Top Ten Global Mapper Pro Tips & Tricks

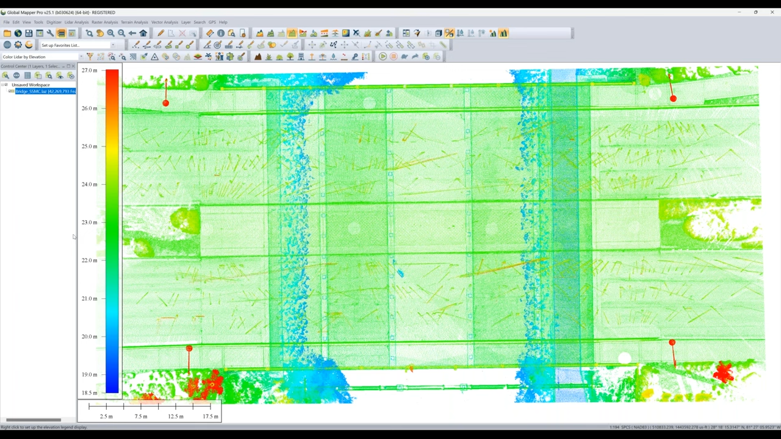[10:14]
probably rocky structure maybe we're going um some water here as well so we're gonna already get a little bit of a look at our at our data set and at the landscape that it is representing um a really handy visualization option is height above ground and what this does is it actually it calculates a really general under the hood ground um not really classification um but then colors our data based on that so rather than you know your absolute elevation you're looking at elevation relative to what it thinks is the ground surface so we can see right we definitely have some lower um elevation points here um probably representing uh a really
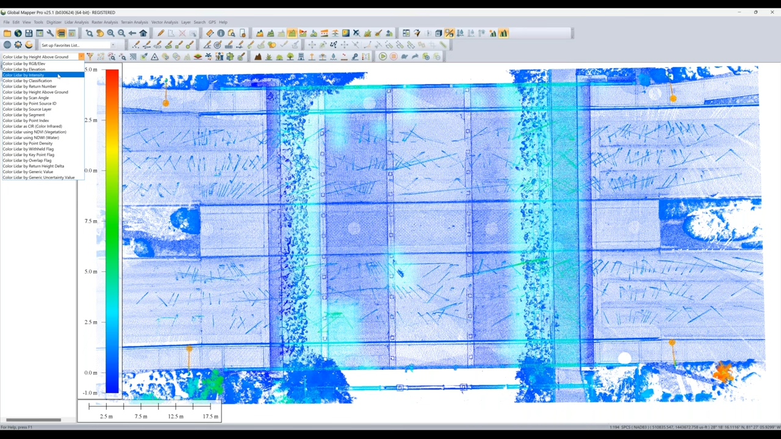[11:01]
low surface oh look how good that palm tree stands out there um I hadn't noticed that one before and then very common with point clouds um and also a common thing used in some more advanced analytical steps is intensity and
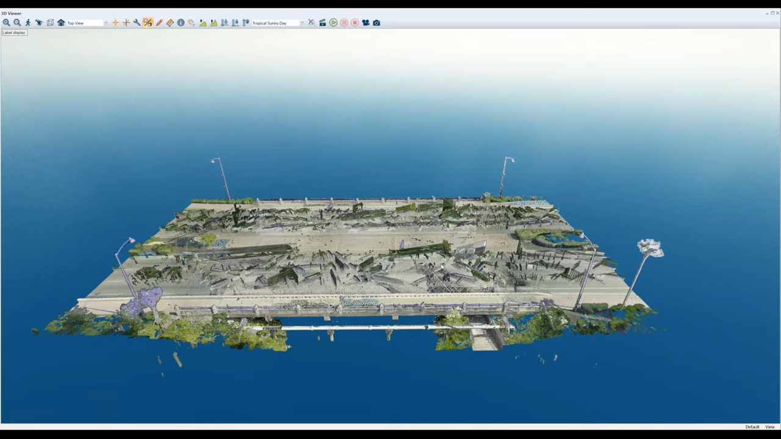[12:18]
remember that we can take a look at a point cloud in uh 3d and one of the things i wanted to point out here very cool and really just noise but this was on
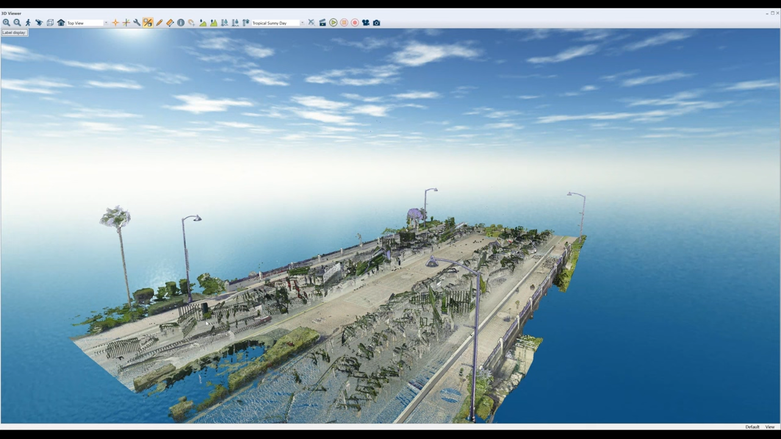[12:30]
an active highway so all of the noise from the scanner hitting the cars as the cars drove by you know created this kind of artifact above the above the road here we can see that in 2d as well those lines this data i classified earlier so i can go ahead and you know
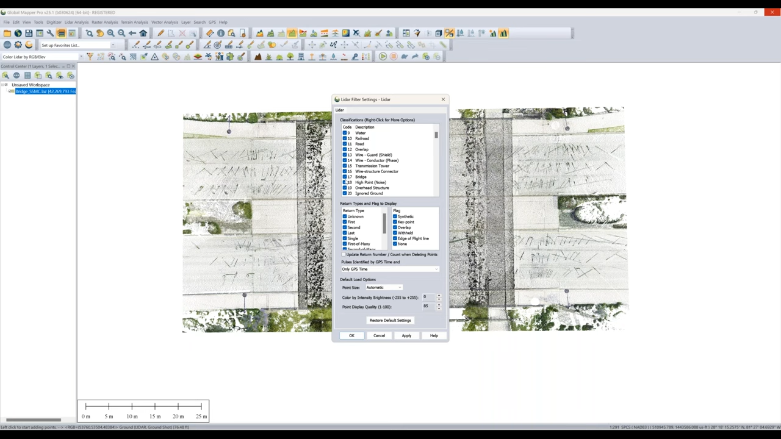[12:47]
filter off my noise and then looks much cleaner and
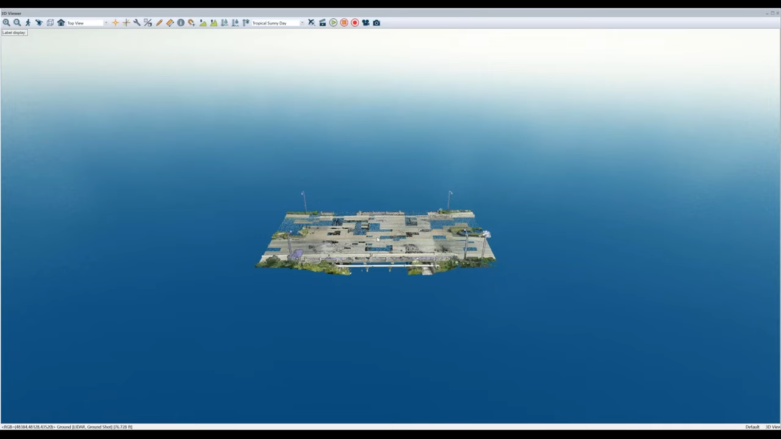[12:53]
we'll take a look at 3d now looks looks much more as i would expect a road surface to look at
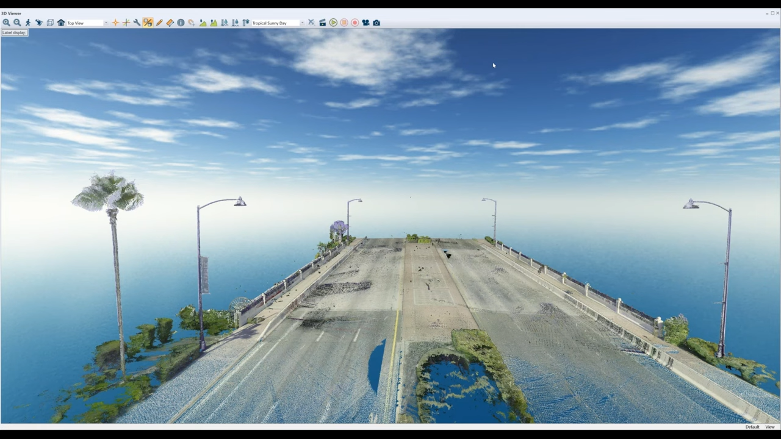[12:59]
one last thing i want to point out here in terms of visualizing our
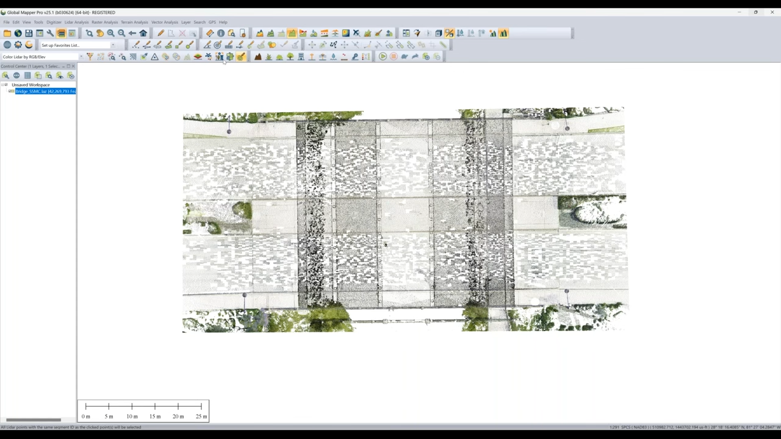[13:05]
lidar um let's go ahead and um go back and take a look
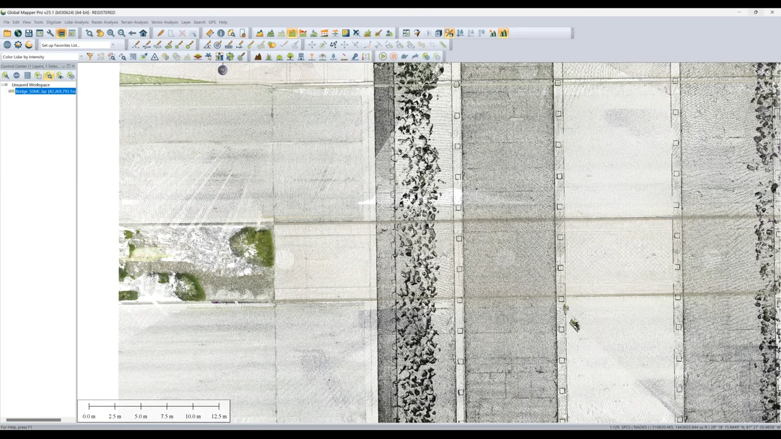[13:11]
at intensity right and the intensity here we are not seeing a ton um a ton of range and that usually makes me
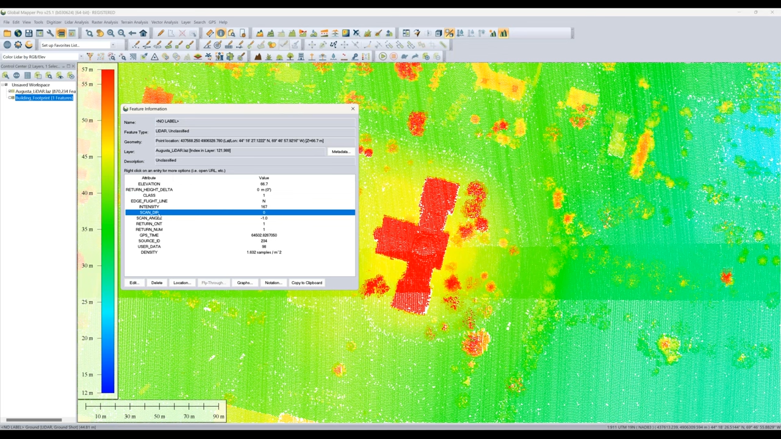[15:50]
that information is attributes to all the points in that area so now i have all of that information associated with that feature or excuse me i have clicked the wrong thing here but the idea still stands i have with that area feature all of those statistics now
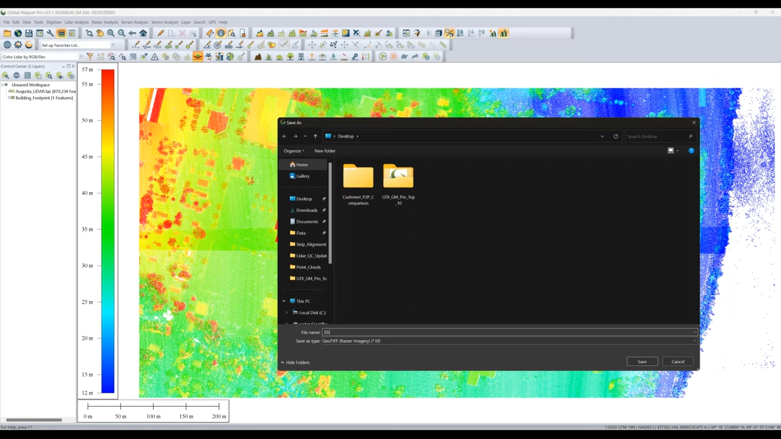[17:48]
i could handle it that way as well let me just give this a quick little name here and now i have two new files i have a grid and that grid is three-dimensional sorry here and it shows me the difference between those two point clouds and where that difference is highest so
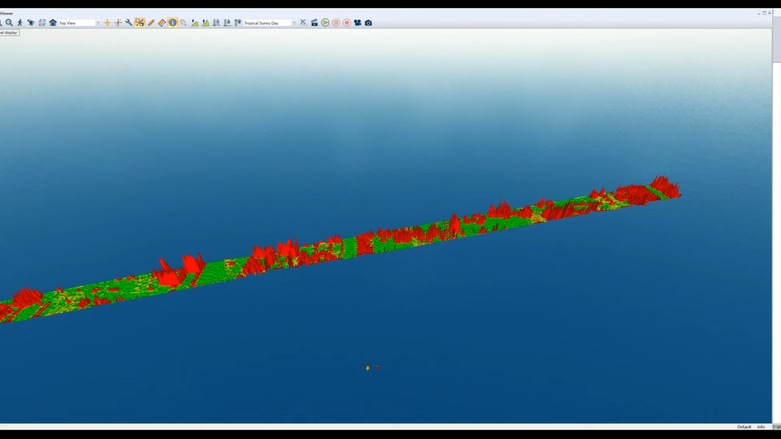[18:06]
this is not elevation values now but rather differences um between
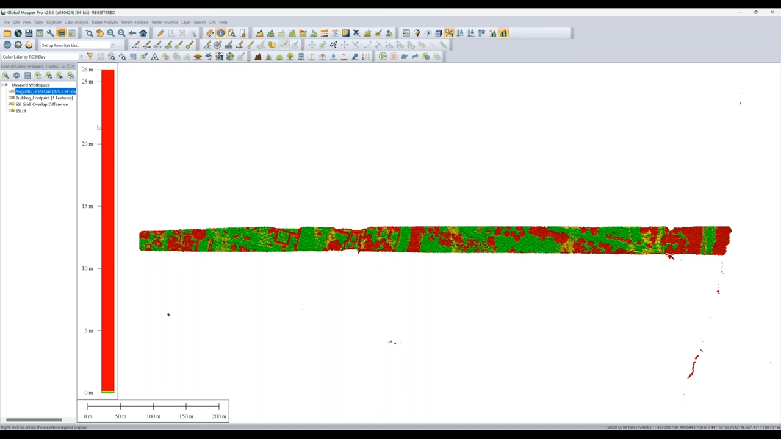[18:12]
those two points you know what we're probably seeing here is uh vegetation and building structures in one and they didn't exist in the other so then this tool has always made of course an output tiff image as well where the the colored area then shows us those offset values
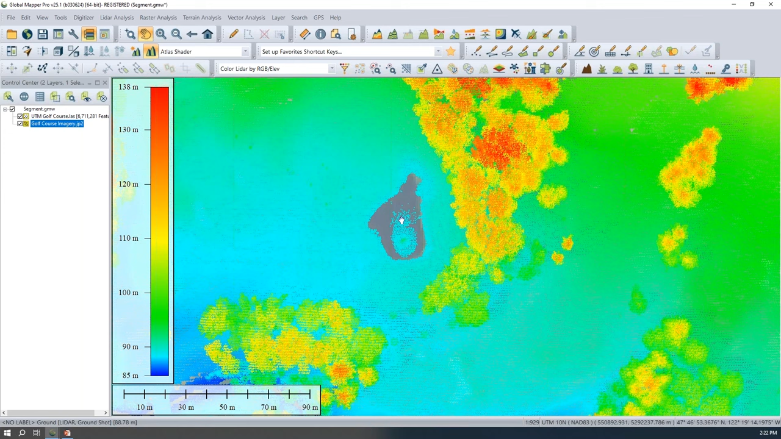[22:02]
doing some manual cleanup on pre-classified data that you've loaded into global mapper so if i change my lidar draw mode here to color lidar by classification i've zoomed in on this area where we have a pond feature this is some lidar data for a golf course just for reference here and we'll talk a little bit more about that in an upcoming tip and trick but right now we have a pond right here we can see that with our imagery if i quickly
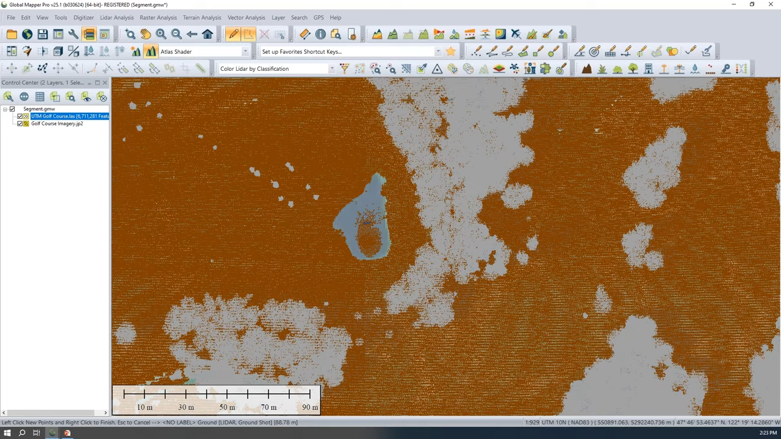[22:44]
toggle off that point cloud the center of this pond these returns have been classified as ground i want to change these to water so i will grab my digitizer polygon select tool that allows me to freeform select an area of features whether these are lidar returns this selection mode also works on lines points and areas select these points and then i believe f5